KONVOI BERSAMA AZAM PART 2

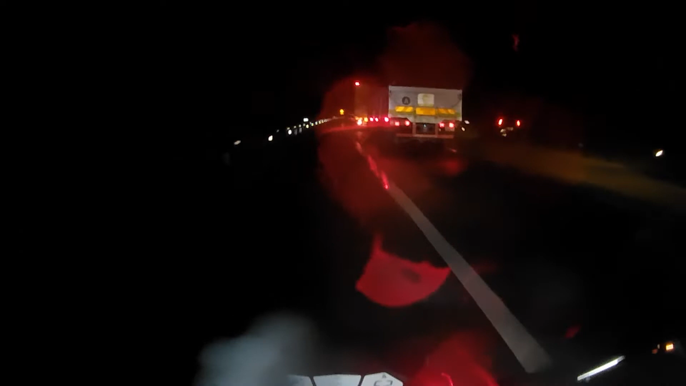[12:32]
Bodoh ha. Aduh, kecup juga aku. Inilah kes yang itu. Motor accident langgar kereta berhenti kat tepi. Aduh hai. Kau tak ada hazard, kau tak boleh nyala lampu kereta pun ha. Mesti kau ada handset kan, nyalakan lampu tu. Dah tahu kereta rosak tu, kau nampak ha, motor nak lalu. Kau lambai-lambai lah handset kau tu, buka lampu.